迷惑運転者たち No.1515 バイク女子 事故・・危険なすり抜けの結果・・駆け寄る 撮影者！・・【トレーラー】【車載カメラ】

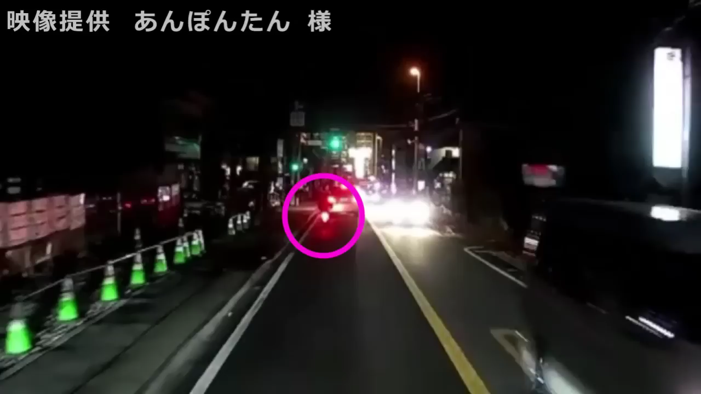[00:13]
ぱい来るぞ、気をつけねえと。うわー、たたたた、うわー、たたたた、